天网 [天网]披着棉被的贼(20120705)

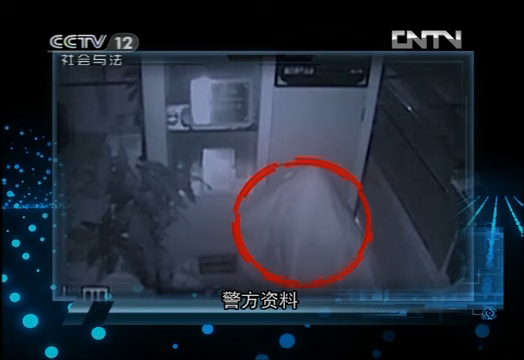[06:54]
案犯呢，他这个作案的手法这个比较诡秘，在案发的前后做了精心的准备。
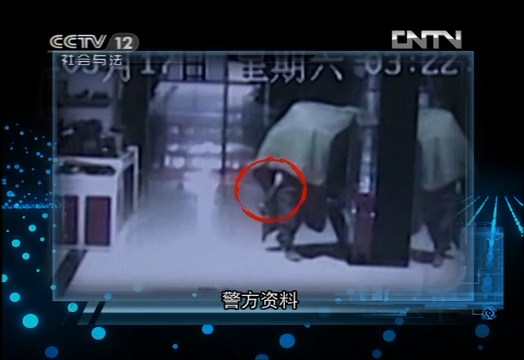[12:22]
民警通过对商场监控视频的继续研判发现，窃贼于3月17日